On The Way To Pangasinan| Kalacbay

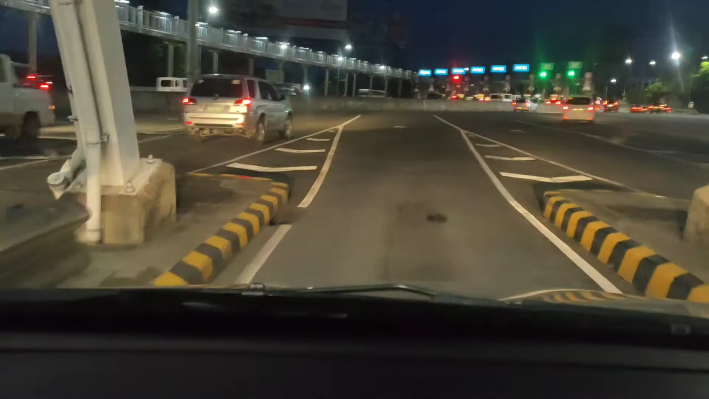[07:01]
Dito na kami sa ano, toll gate. Palabas. Dire-diretso na tayo kalakbay. Tingnan natin kung anong oras na. Alas 6 na. Dilim pa rin, nandito lang tayo sa toll gate ng Balintawak palabas. Kaya ito, titingnan natin kung ilang oras ba talaga.
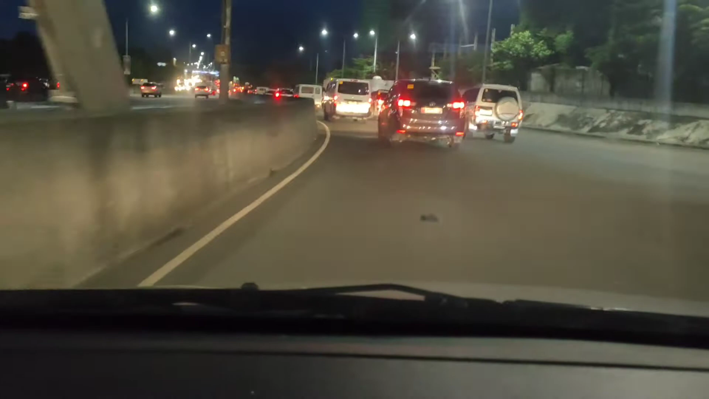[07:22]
Ay ano ko na kung anong set. Sakto alas 6 nandito tayo sa toll gate papuntang Pangasinan. Habang itagal ng traffic, isang oras mahigit traffic. Dapat nga yung ganitong oras nasa Tarlac na tayo, pero hindi.
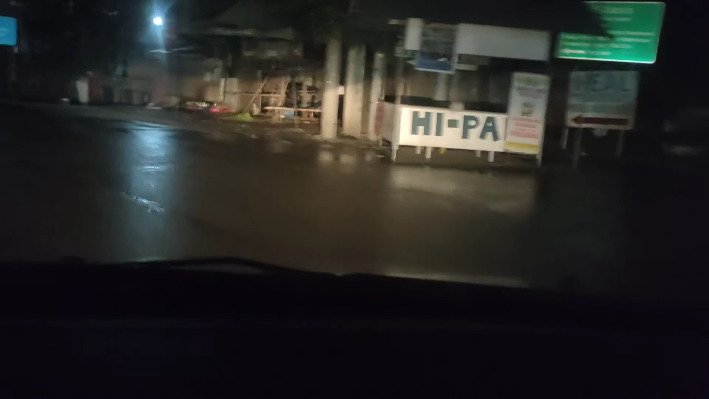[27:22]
Kalakbay, ano na, nandito na nga sa amin, Pangasinan na. Ang oras na natakbo natin, dalawang oras.